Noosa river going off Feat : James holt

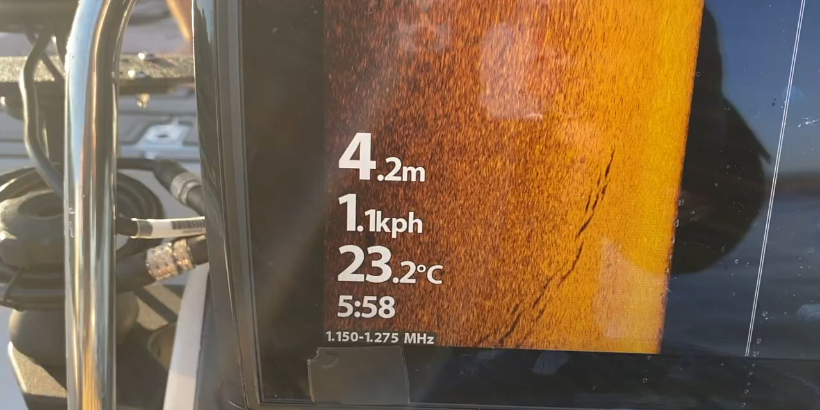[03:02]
On screen: depth 4.2 m, water 23.2°C, speed 1.1 km/h
That there, right there where you can see all those Donnies, real down close to the bottom and everything.
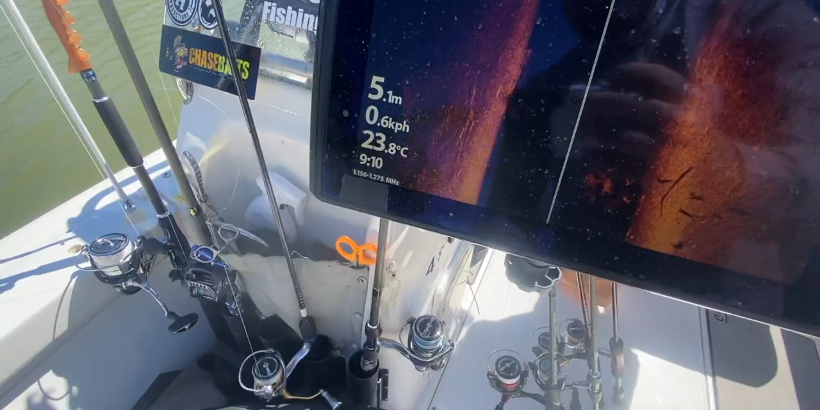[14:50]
On screen: depth 5.1 m, water 23.8°C
So, that's them there. We can't emphasize this enough. See on this sounder, the same on this sounder.